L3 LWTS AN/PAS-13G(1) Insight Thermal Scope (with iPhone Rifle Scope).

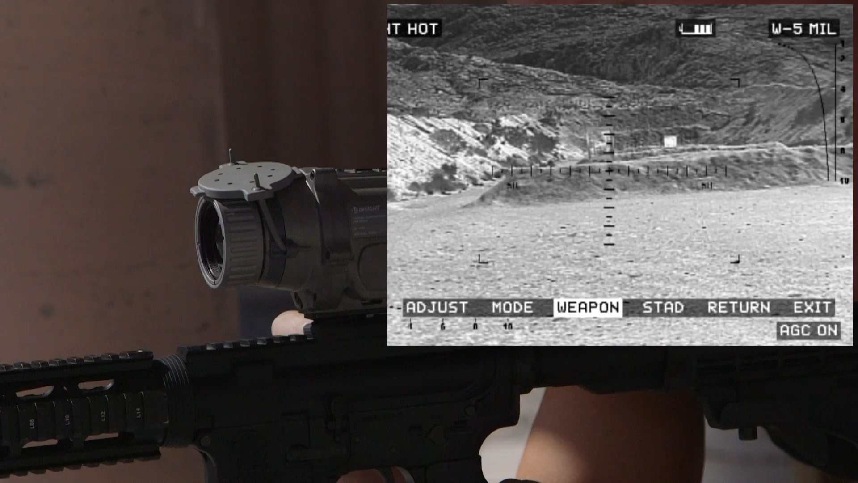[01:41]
You got your stadiometric display, and we turn that on, get that sighted in, and we can just shoot with this thing as a stand-alone stuff. It's pretty good on there, cool, doesn't it? Yeah, man. We got the SPI wonderful DVR recorder.